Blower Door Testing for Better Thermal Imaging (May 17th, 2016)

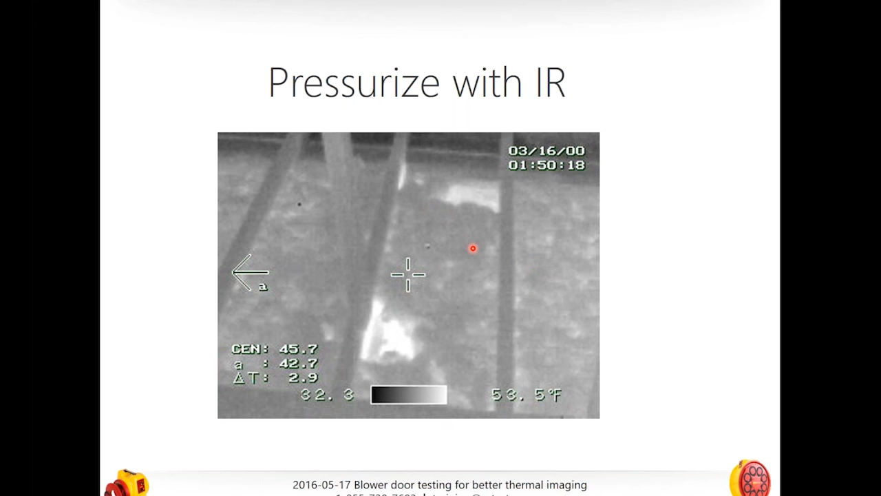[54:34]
On screen: scale top 53.5°F
Infrared cameras will take pictures in the light or in the dark. It doesn't make any difference because it's sensing light that naked eye can't see. However, if you do need a picture that is a regular photograph to go with this, you're not going to get it. So, you've got to make sure that you know where you took this picture, because ostensibly this one was going to be used for building, for actually putting together a work scope. So, we're about four minutes over. I want to show you some other real quick images as we go through. Here we have inside of a warm house, and this is an exhaust fan. And I took a picture of it. It looks pretty normal.
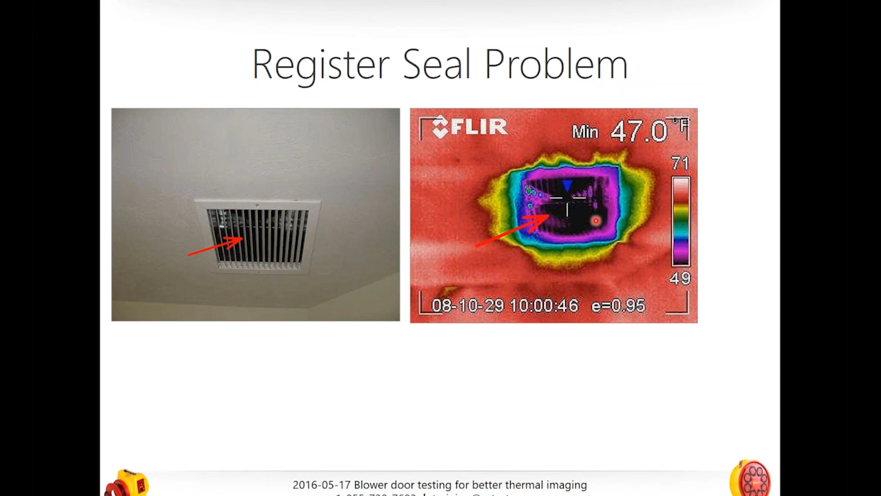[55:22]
On screen: min 47.0°F
So, that tells me that, what, right, no damper. I'm depressurizing, so it might not be a damper issue. It might actually be that there is actually, that this particular fan is not, maybe not insulated correctly. Maybe the duct to the outside is not correctly insulated, but no dampers, the first thing I thought. Thank you, Steve. And here we have a floor register. Well, this is a different story, isn't it? Now, we're not actually looking so much at, well, this is over an unconditioned cellar or an unconditioned crawl space. And now, we actually can see what? What does this tell us? Same pictures.
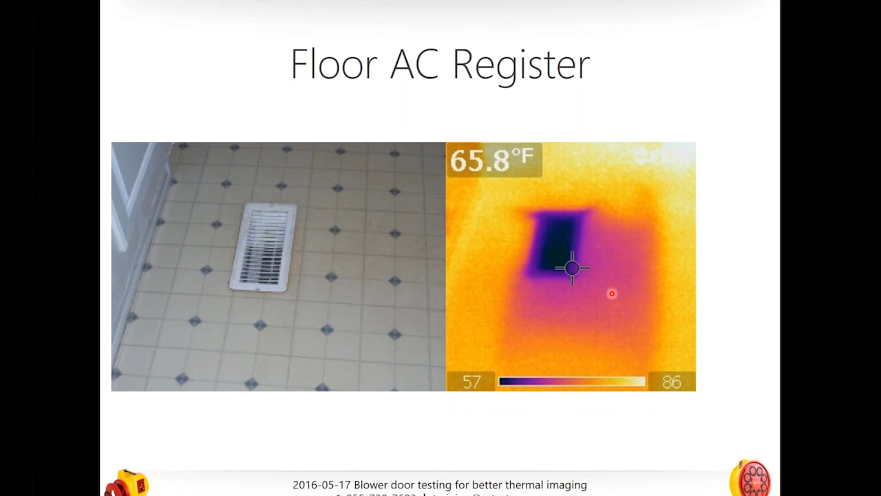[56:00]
On screen: spot 65.8°F
Right. The boot, or the connection from the duct work, is not connected securely to the floor. And it's actually pumping warm air into the floor. Right. Lucky beat. Lucky leaky boot. Steve, you get the, you win. Here's another one, another great one. And here's where actually, this is actually a UFAD test. This is actually on a under floor air distribution system, or duct system that is compliments of our friend Phil. And this is in a commercial building. And what we've done here is actually used a blower door on this duct system to pressurize that duct system.
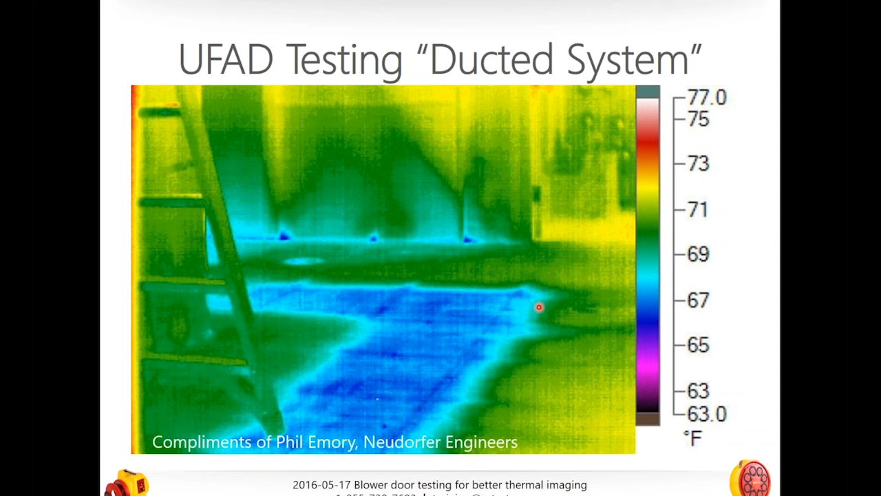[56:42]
On screen: scale top 77.0°F, scale bottom 63.0°F
It hasn't been, in fact, I'm guessing that it hasn't been commissioned yet. I think they were still working on it. But then we're using our infrared camera to see what, see how leaky it is. So, very interesting.
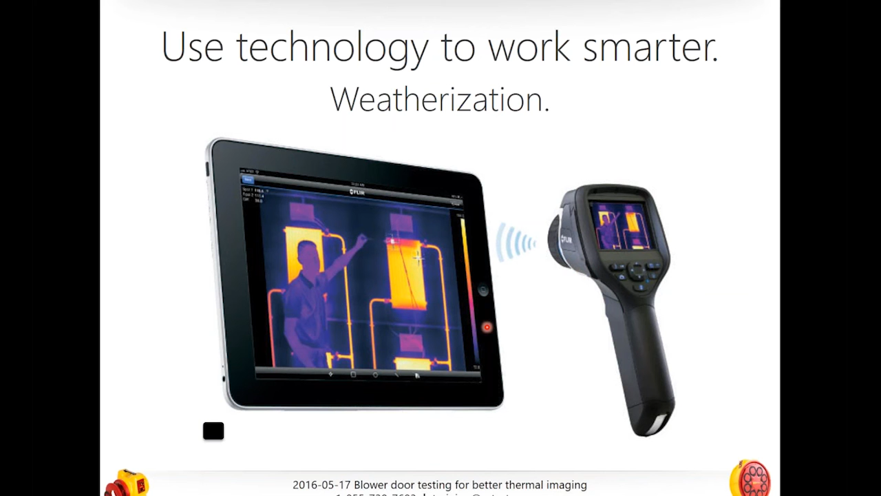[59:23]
So, now I don't have to, later on after taking my pictures, take my camera, hook it up to an additional device, and then upload those pictures. I can actually capture those pictures in a device, where, and put them directly into my report as I'm going, and that's huge. So, let's talk a little bit about, about what that report might look like.